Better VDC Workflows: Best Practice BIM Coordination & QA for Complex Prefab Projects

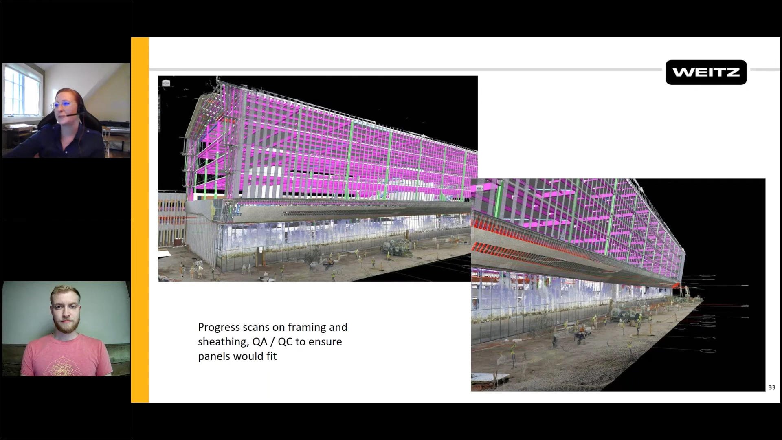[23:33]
if we even tried to cheat it a little bit that it would have kind of pushed all the joints down it wouldn't have worked. So this was an ongoing effort to make sure that our framing was actually in the right place and that once we put the panels on our joints were going to be in the correct location. So just some more screenshots of that. On the left is an image before the mega wall at the ground floor there was in and to the right is after that was in. So that was another important thing we learned that I'll get into a bit on the next slide but kind of the communication with the fields and making sure that everyone is following the same control lines,